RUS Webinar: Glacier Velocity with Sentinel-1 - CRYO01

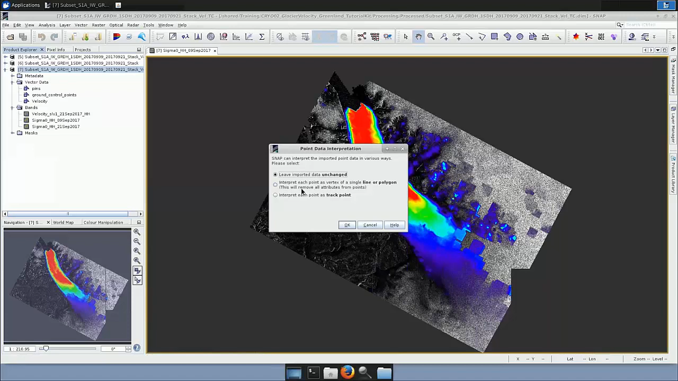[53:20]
And now it asks me how do I want to import the point data, how I want to interpret them. So I can leave them unchanged, which will mean that it imports a point data set. I can interpret each point as a vertex of a single line, or I can input each point as a track point, which is the option that we will select.